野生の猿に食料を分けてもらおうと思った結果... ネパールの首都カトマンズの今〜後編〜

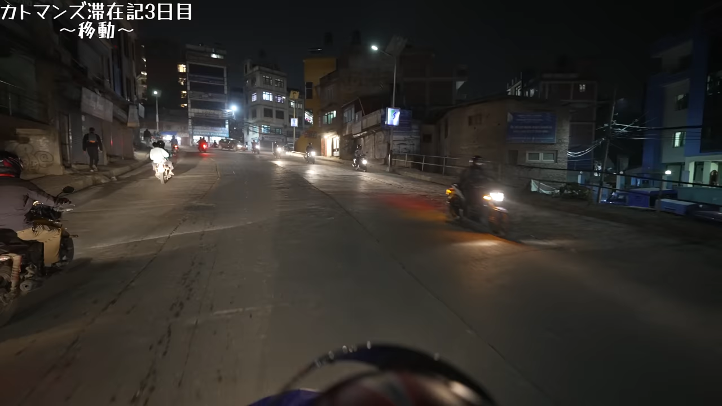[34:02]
意外に早いわこれ、5分もかかってないんじゃないかな。なので歩いていけないこともないですね。もうこの坂登り切って右曲がったら到着っすもん。近いね。150ルピーです。うんちゃんには本当感謝だわ。タクシー使わないでバイクでよかったわ本当に。OK, it's OK, please stop. Yes, please stop here.